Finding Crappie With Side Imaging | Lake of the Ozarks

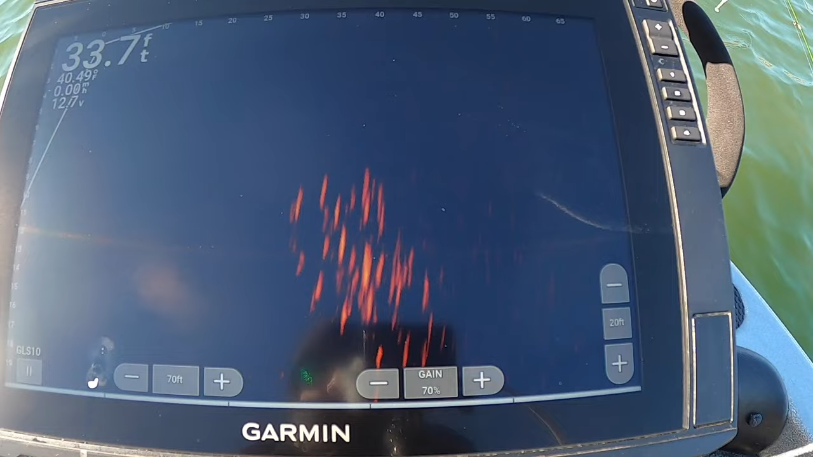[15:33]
On screen: depth 33.7 ft
So here's what a little bit better school looks like on your forward facing sonar. Kind of what you're looking for. Just nice little pods like this that are grouped together pretty tight. We'll cast our dig.
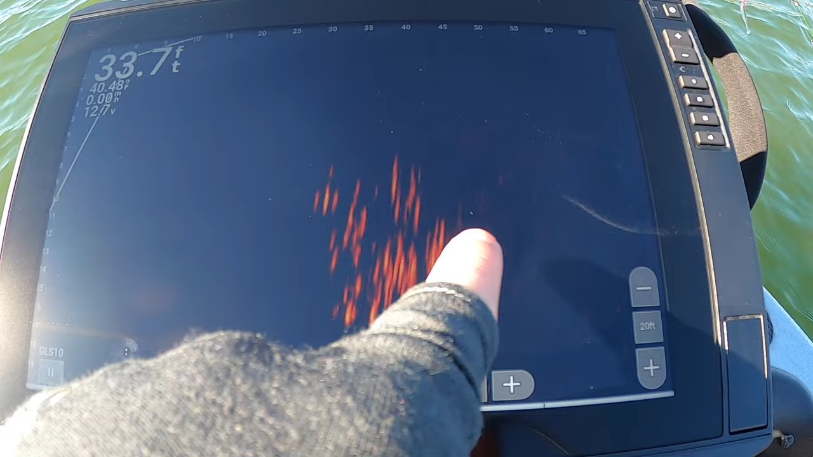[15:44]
On screen: depth 33.7 ft
I usually try and go right above them or like at the top like third of them. That usually gets them to bite.
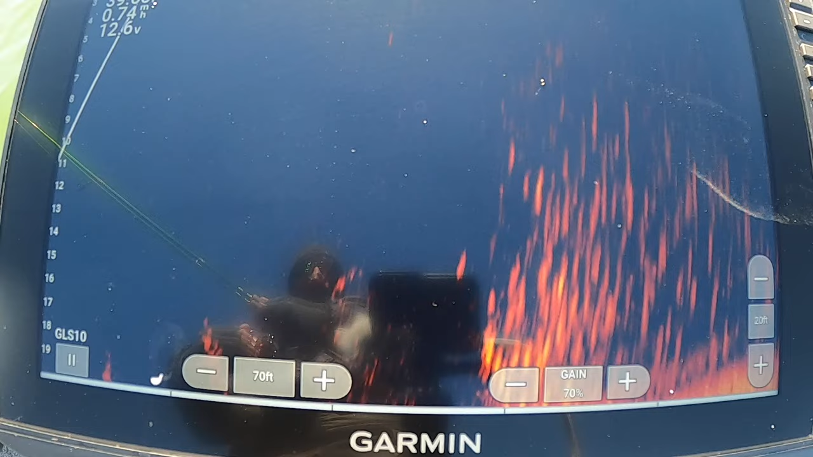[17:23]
These guys are close to the bank.
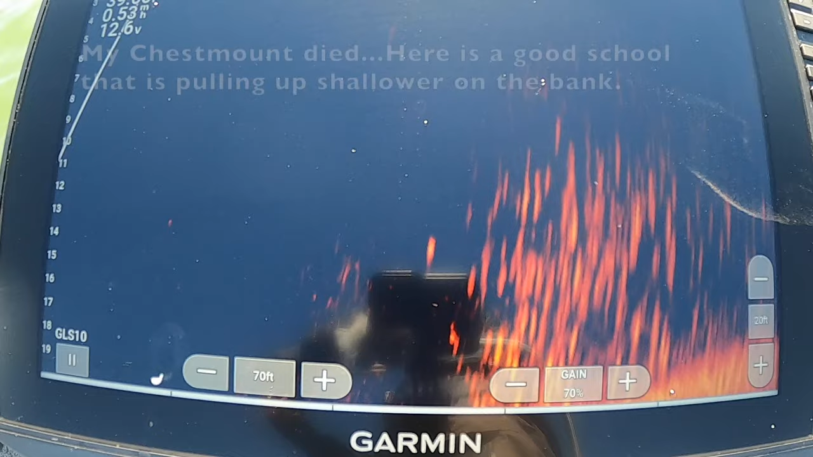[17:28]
Let's see if they're willing to eat.
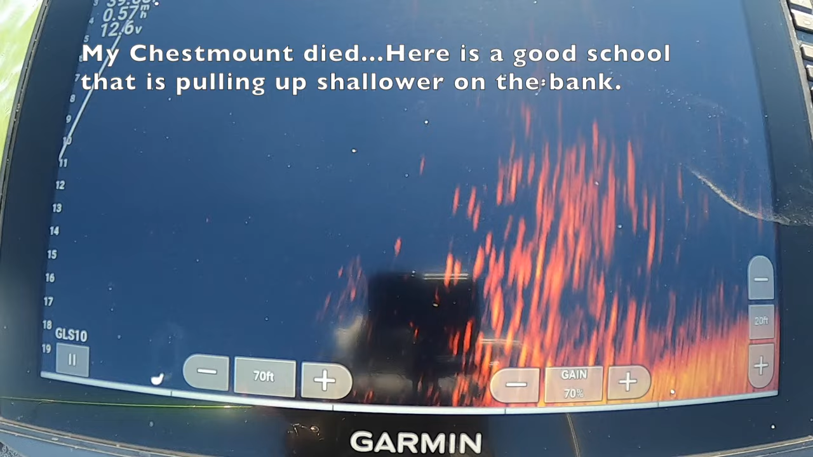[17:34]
That's a big old school there. That is fun. All right. Now we are just in the middle of a cove a creek nothing special pick anyone on on the lake here pretty much something that's a long cove that's got a creek in it and we are just going to drive right up the middle basically here
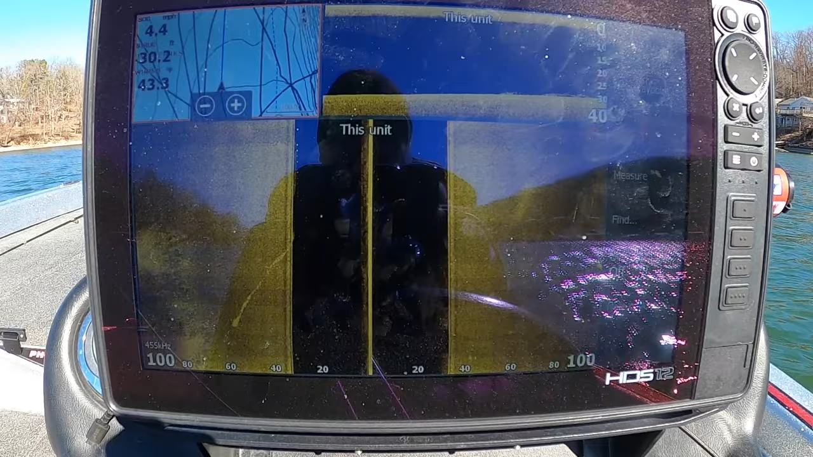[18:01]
maybe zigzag a little bit start looking for some schools of crappie so here's some
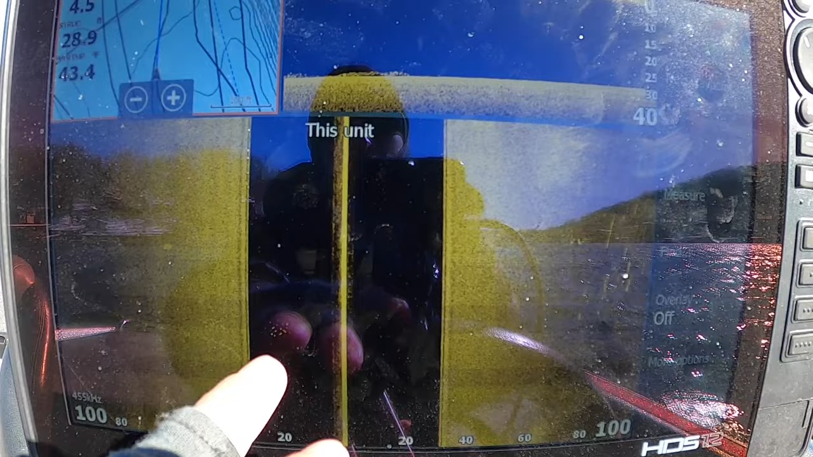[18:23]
the schools and go back to them or usually you get an area that just has so many fish that doesn't matter you just drop the
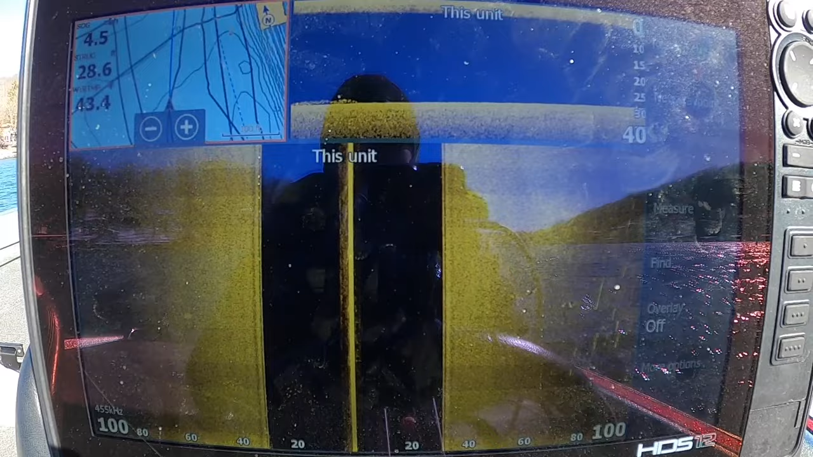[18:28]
troll motor and you start kind of panning around and you can go find them pretty easy.
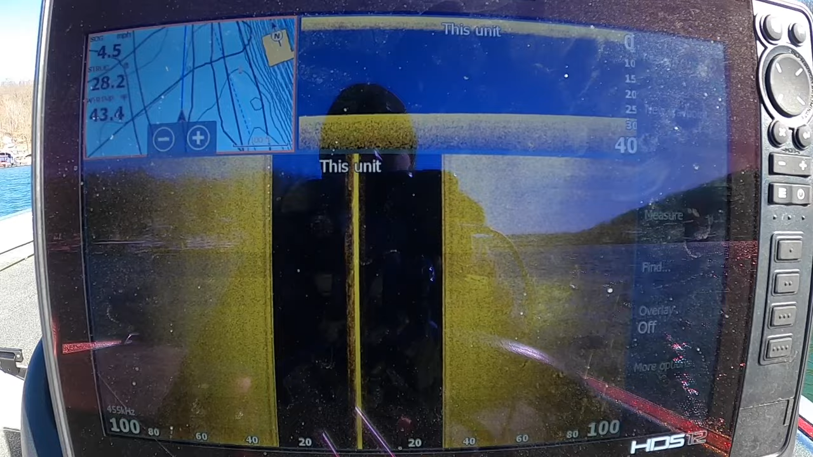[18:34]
Just a little zigzag on through here I'm just zigzagging because that allows me to basically cover more water like here's some suspended ones out here in the middle
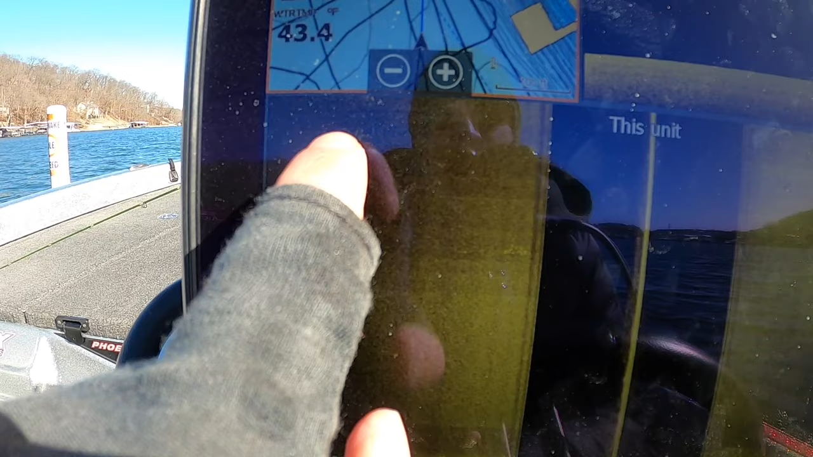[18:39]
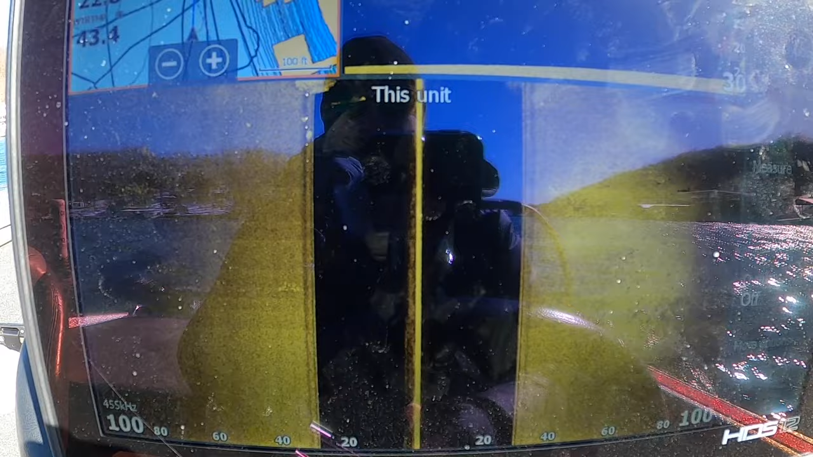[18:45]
there's some shad coming up so that's good
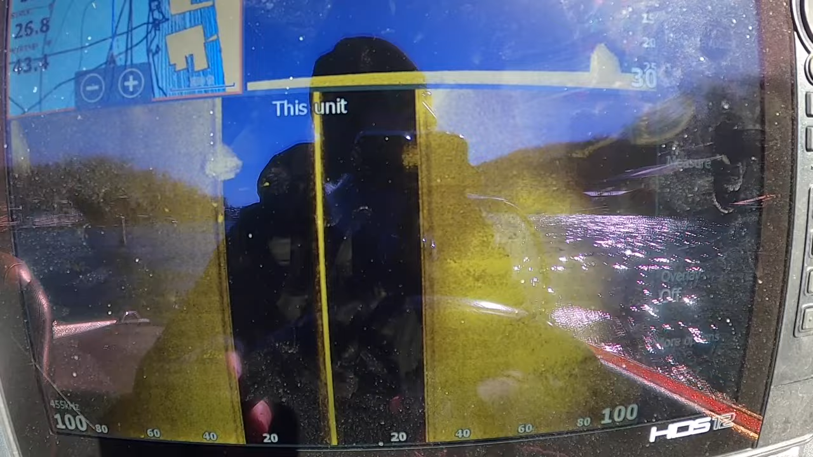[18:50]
so I would venture to say it's going to be probably pretty healthy with some crappie back here at some point I'll find a real good school
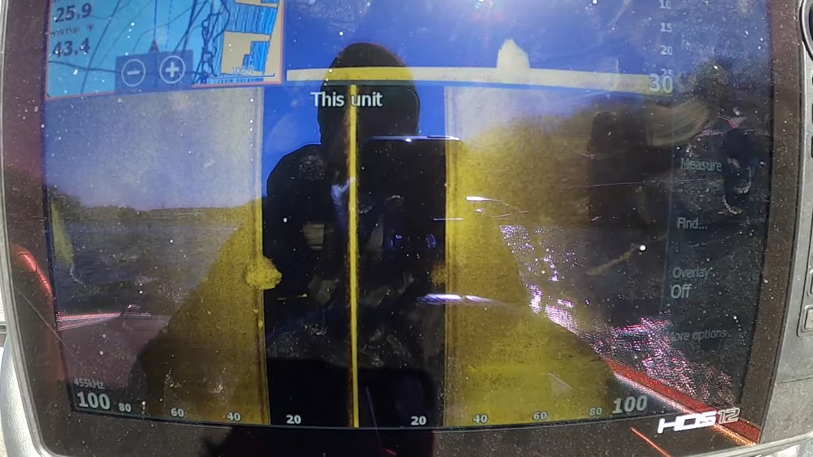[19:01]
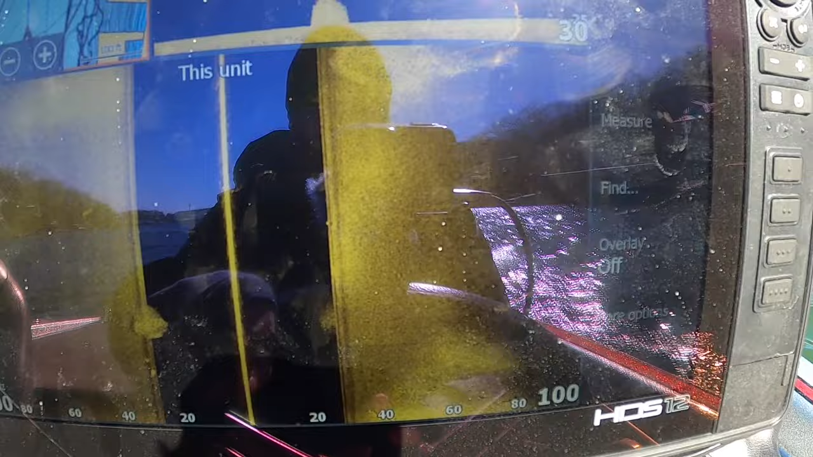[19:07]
there's some more shad looks like some crappie scattered around them there's definitely some crappie right there it's hard to see them all
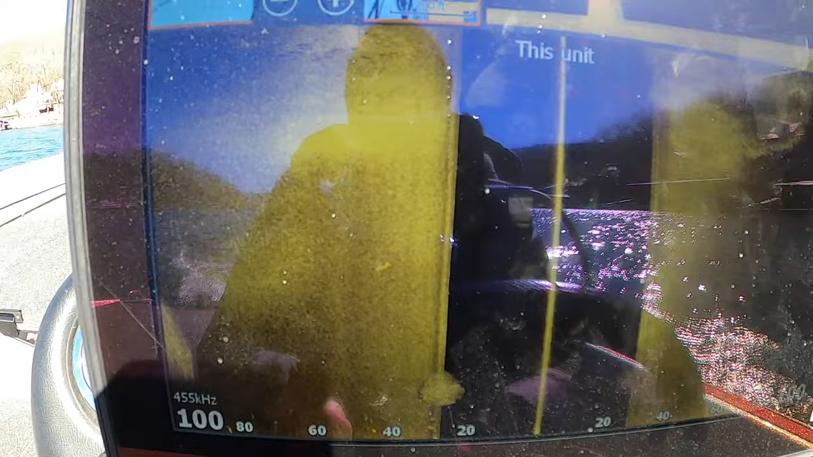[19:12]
this is a perfect textbook you can see the shad right there
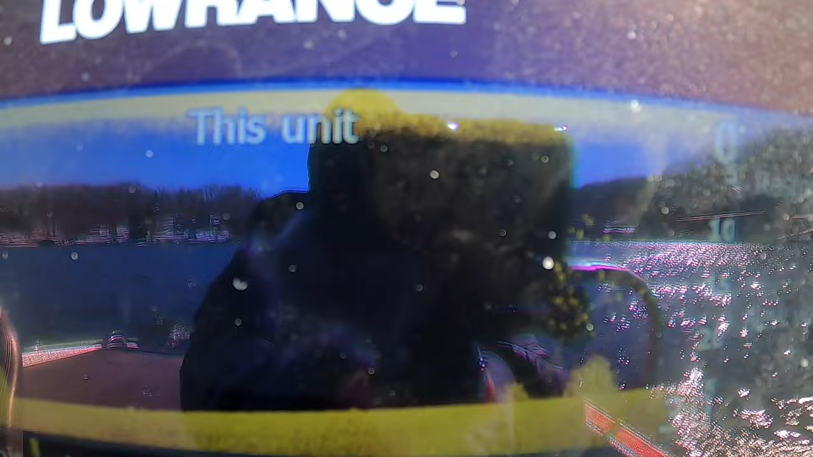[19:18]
crappie are all above them you can see all the crappie on site imaging and
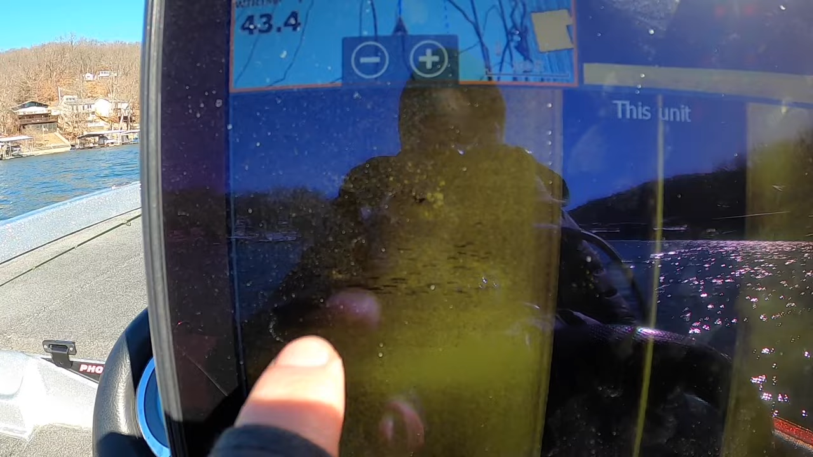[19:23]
stuff they're just loaded around here so what I'm going to do is cut the motor
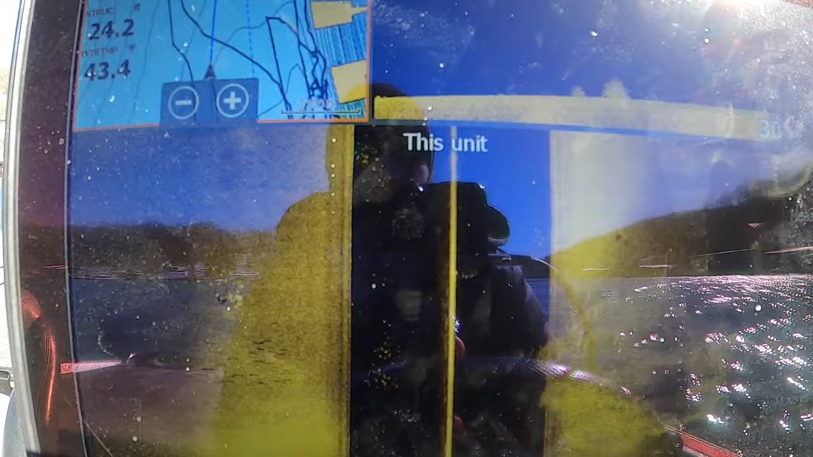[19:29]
you can see as we're just floating on through here it's just nothing but crappie just everywhere so I'll
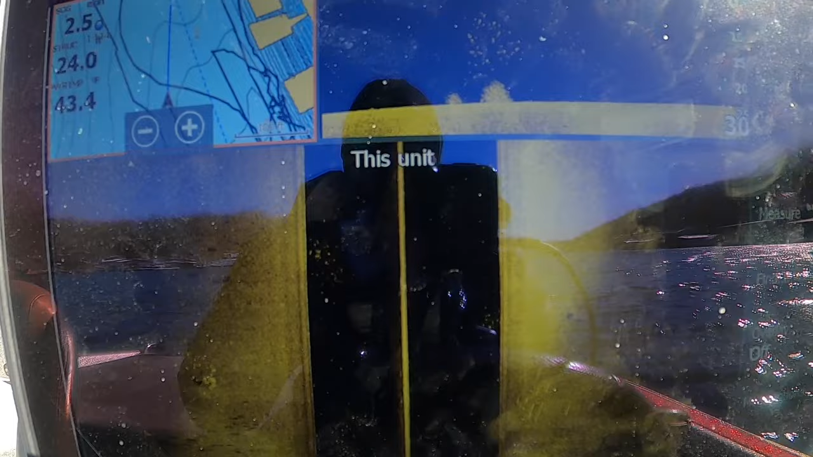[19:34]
get if you want you can click on this drop away point or click on this drop away point if you don't have your